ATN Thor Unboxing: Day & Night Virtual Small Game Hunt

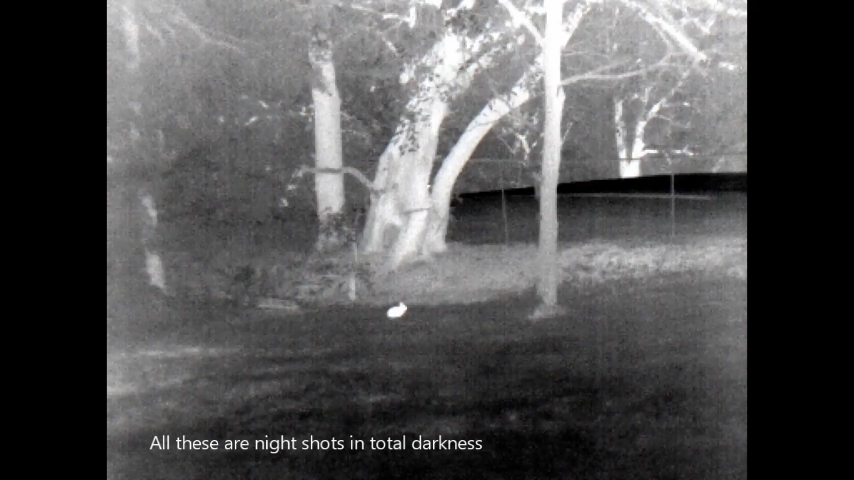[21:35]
All right. We're looking out at the door. And there's a rabbit.
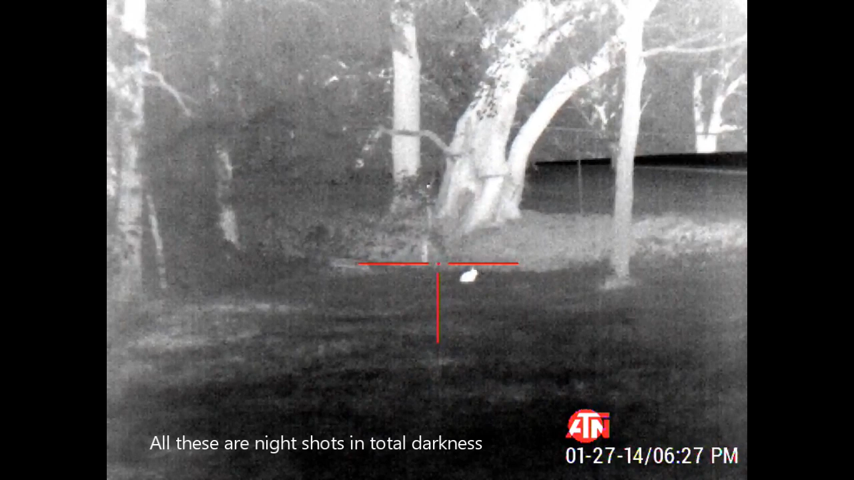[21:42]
About 35 yards away. Sitting there. I'm out tonight just doing some virtual hunting. So we're gonna go out here and, uh, pretend that this is a shot. That 30 yard, 35 yard. She should be right about there. Pow.
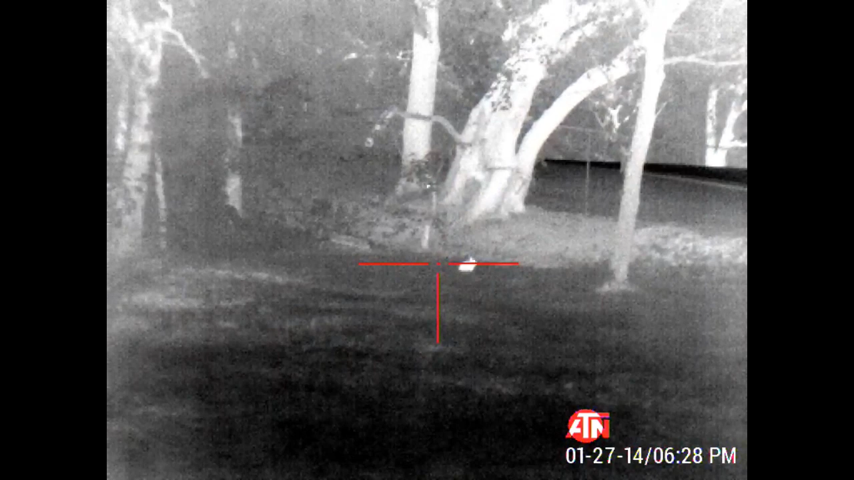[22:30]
But, this is why I love this thing. Right now, with him sitting still like that, if I didn't have a real thick IR light. Or should I say bright. I wouldn't see him. It's better if he wasn't moving. And I didn't see him move up. I might scan right past him. But this thing, that heat signature cannot be denied.
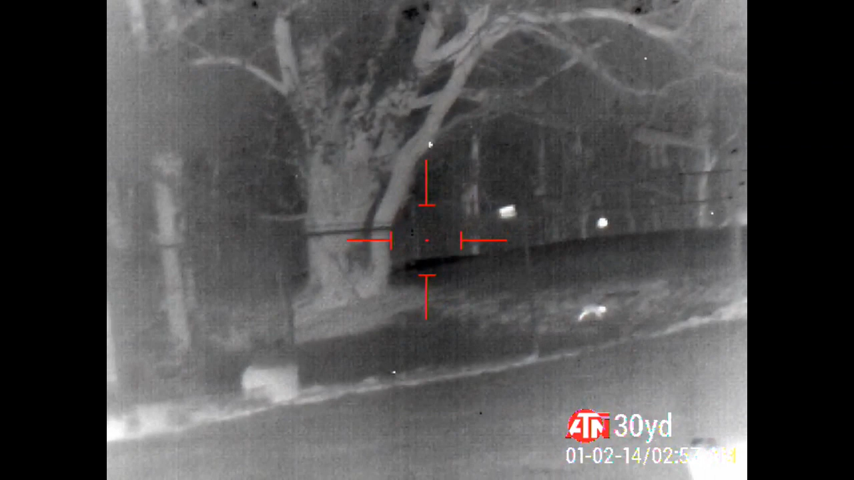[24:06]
And right here all you can see is the image.
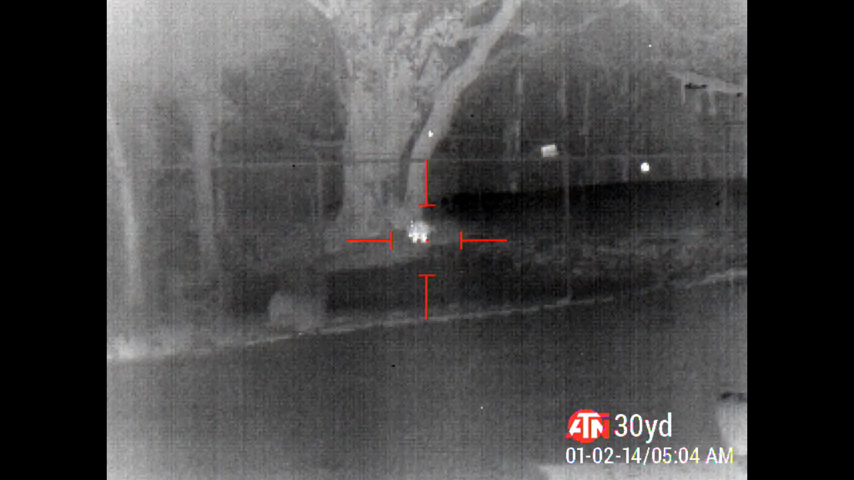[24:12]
This thing really works well, but I hate the way it does not give you any type of one off. I got a bell out there. Let me know when they show up so I can just watch them and shoot videos of them. So every time he moves, you're going to hear a little bell in the background. That's how I know he's out there.
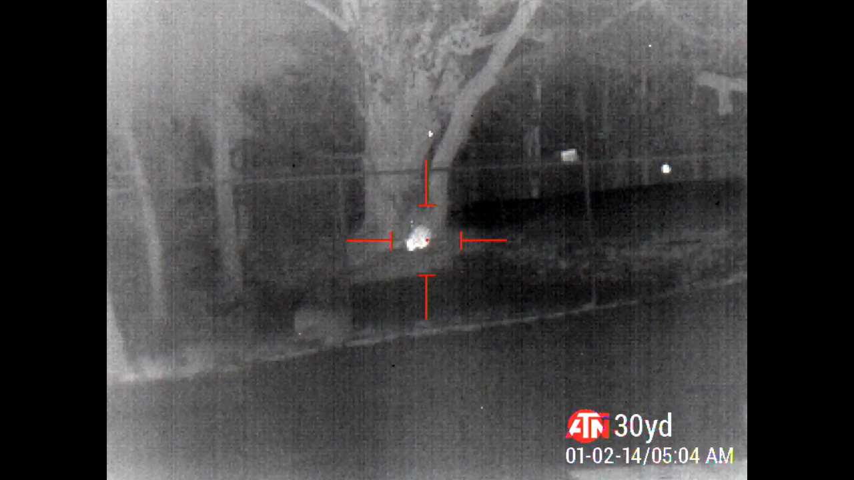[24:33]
Okay.
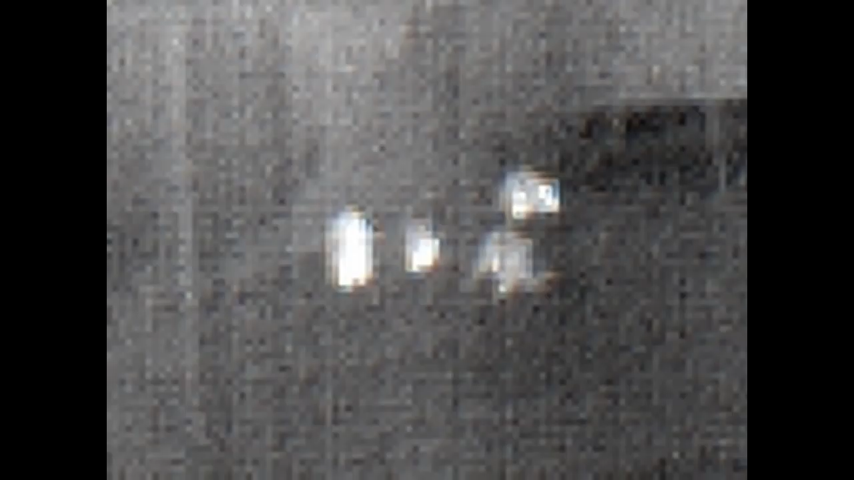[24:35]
And four babies for sure. So, maybe five. That's one, two, three, four.
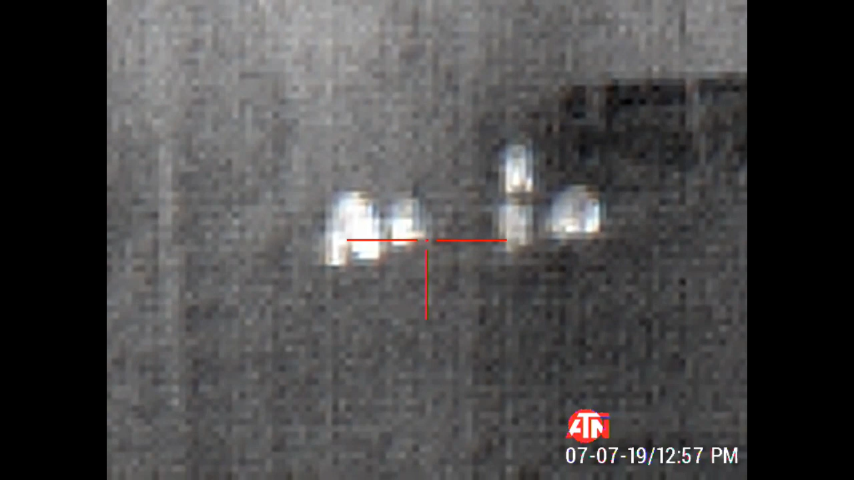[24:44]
And I'm all. I think that's four. But this gives you a good idea of how you can really get a shot easily with this thing at night.
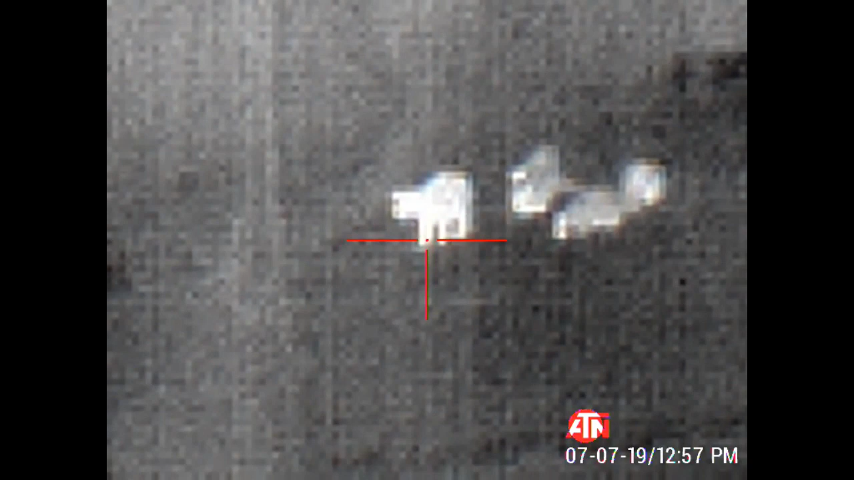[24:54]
It really works well on big prey.
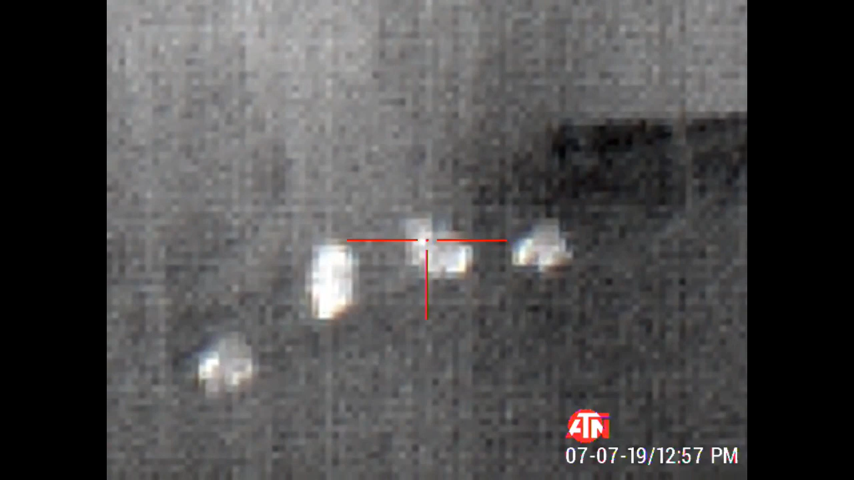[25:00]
It doesn't work well on small.
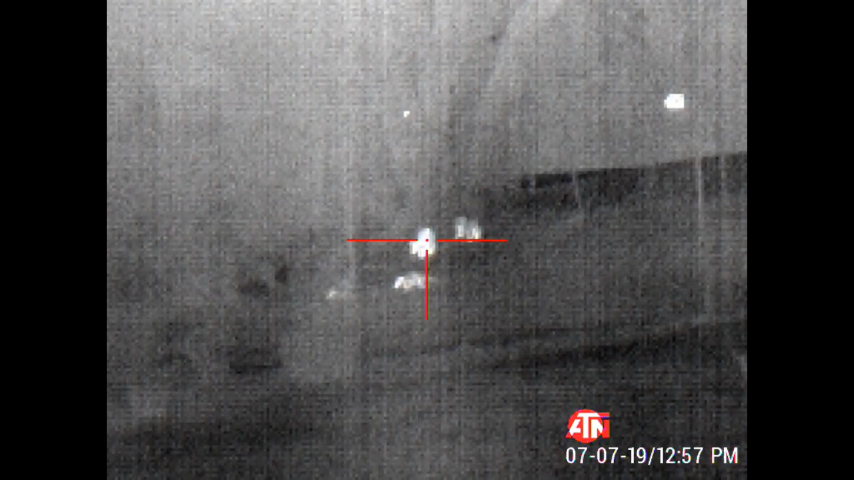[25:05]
That's how big they would look at 40 yards.
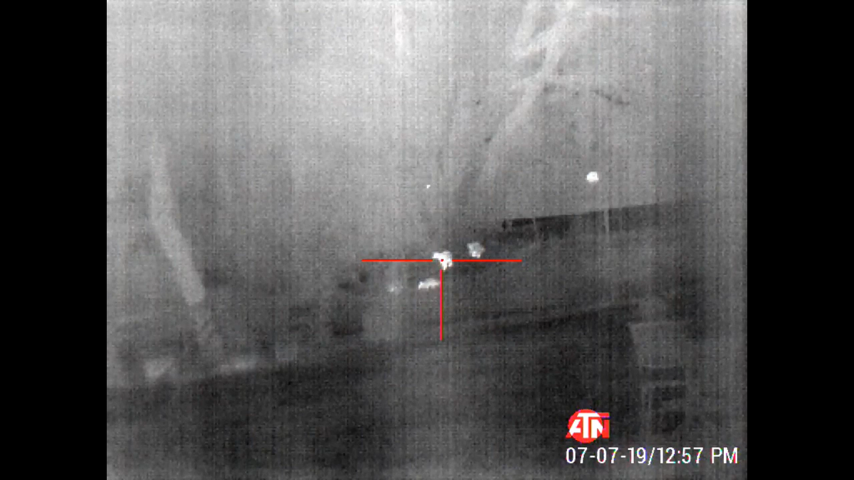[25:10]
But this... You lose... You lose... What's going on there? I'm going to scare them and see what they do. Okay. The mother just ran off. And the baby's headed for the tree. Okay. They're looking for where their mom is.
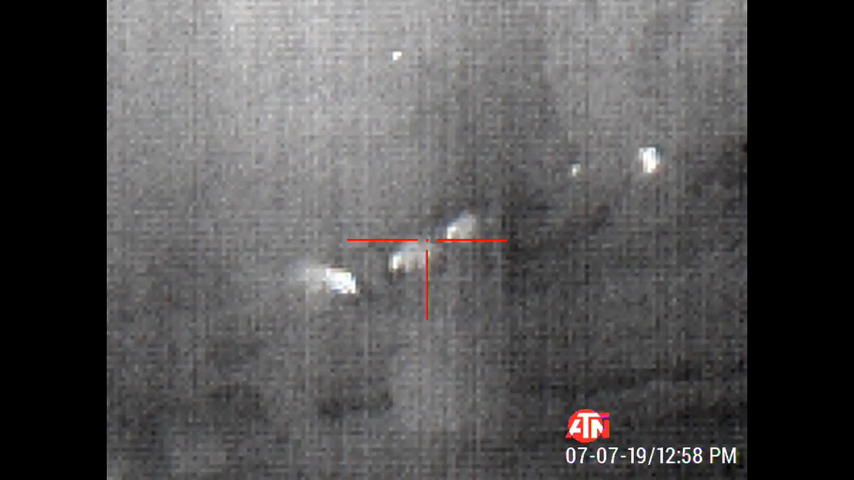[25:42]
There their mom is. Coming back. Check on the babies. And make sure they're okay.
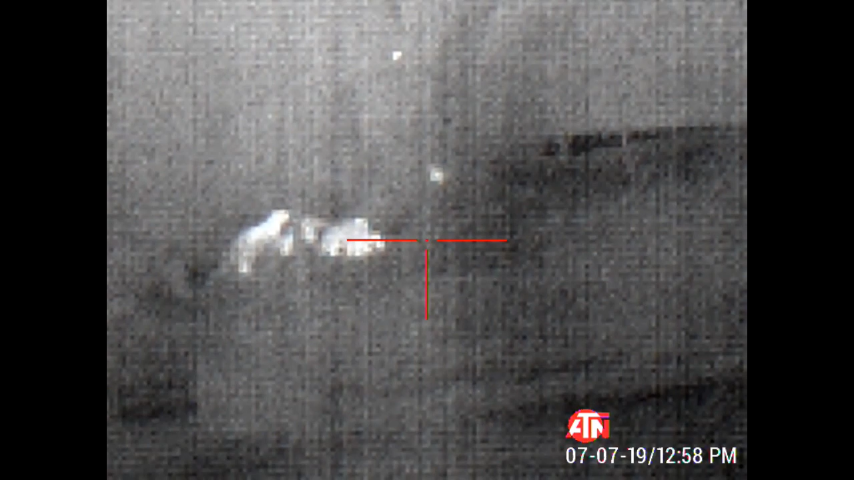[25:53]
She didn't know what the hell that was. But she didn't run very far.
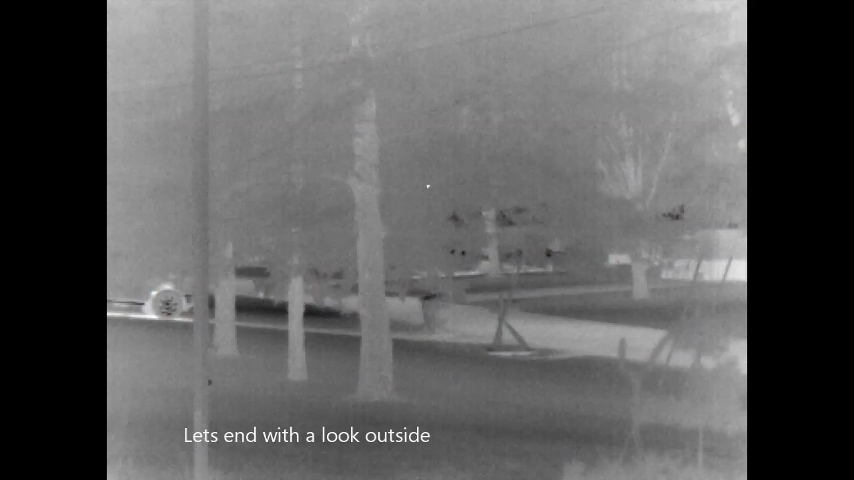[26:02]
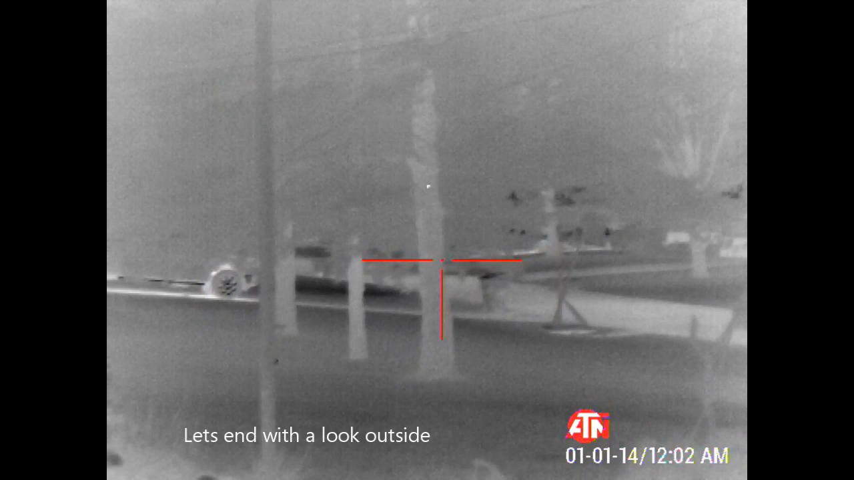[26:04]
Okay. It's nighttime.
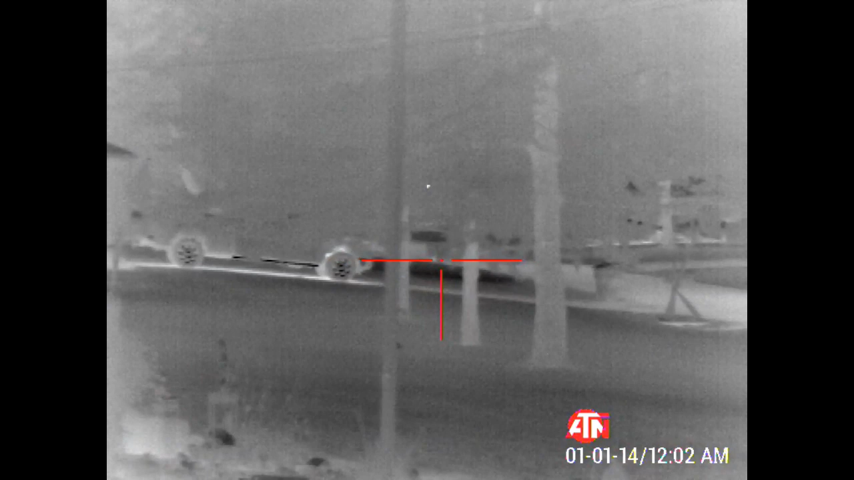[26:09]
Take a quick look around the neighborhood with this door. Because there's a lot of images out there that are hot and cold.
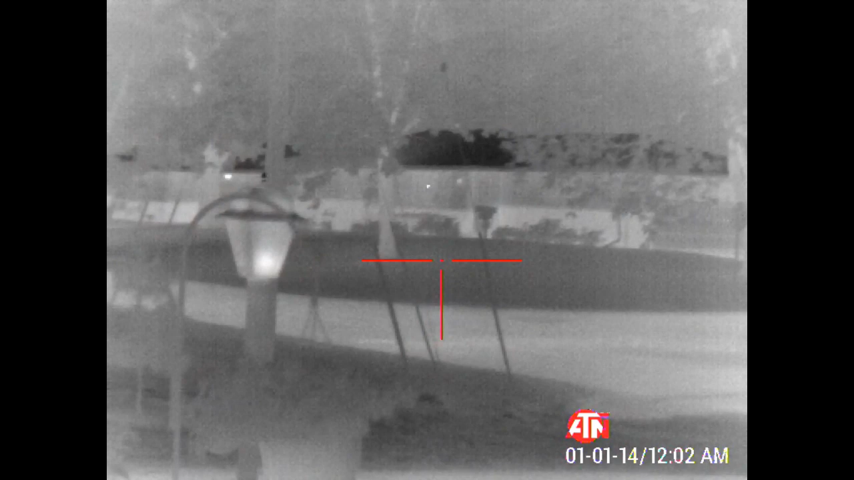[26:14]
Put good contrast. House over there about 70 yards. Tree probably about 60. Garbage can. Something's really warm in that can. Probably water in the bottom. It rained today. Perfect.
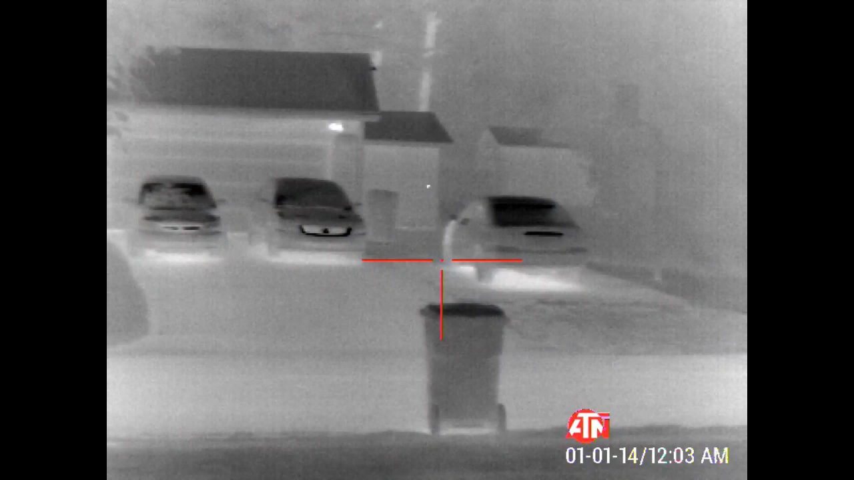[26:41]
And I guess the cold can't get to that kind of insulated in the bottom of the cars. So the concrete is staying hard. But... Just a look around the neighborhood so you can see. But this thing does have some really good... Good looks at whatever you're looking at. At night.